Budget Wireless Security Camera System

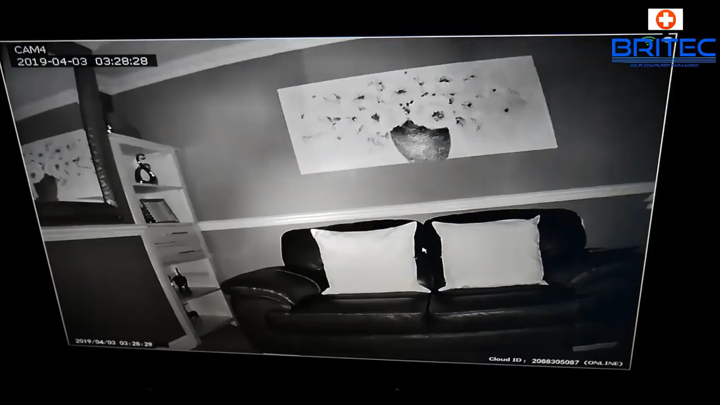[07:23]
and you can see the night view here is a very good image as well the room was pitch black and it picked out all the detail in that room with no trouble at all so depending on what you want to do you can pretty much set up a home security system in your home for quite a reasonable price I'll leave all the information in the video description if you are interested and also if you've not got a home security system on your property right now then